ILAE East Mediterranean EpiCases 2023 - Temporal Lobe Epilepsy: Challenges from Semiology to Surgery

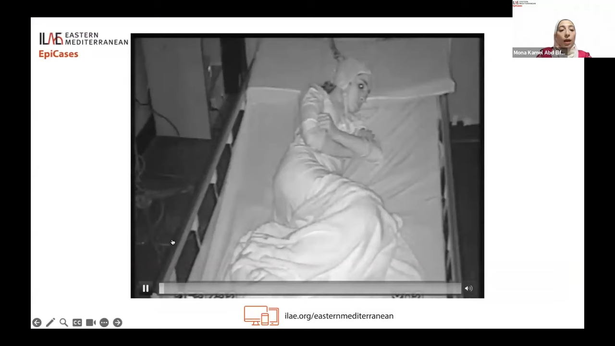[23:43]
As we can see, her seizure semiology in the video during our EEG recording, she started out of sleep, sense of body movement, then started by left upper limb automatism and assumed that's tonic posturing on her left upper limb.
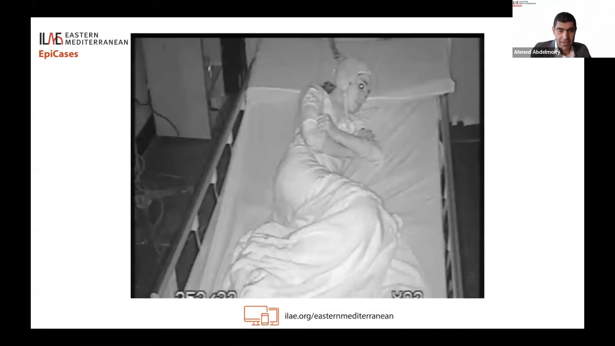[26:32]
She starts having some automatism. And her automatism, actually, is starting left and right side, bilateral. She does have a little bit of a more posturing on the right side later on. But at the very beginning, she's starting on both sides. So, I probably would not fault those who chose non-lateralizing. Her seizure is not very clear, not like the previous one. The previous one was very straightforward. This one, she does have some automatism on both sides.
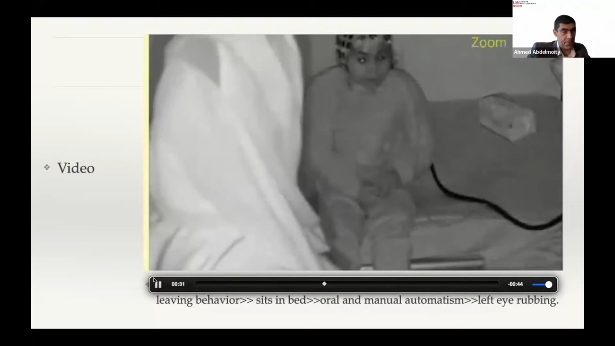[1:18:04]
It's brief. It's in sleep. It's mainly slash mostly motor.
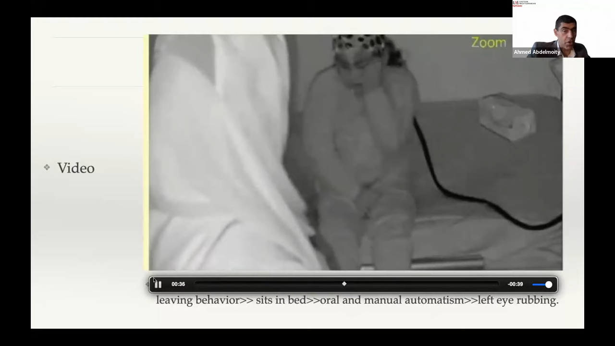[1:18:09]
You don't see any head deviation.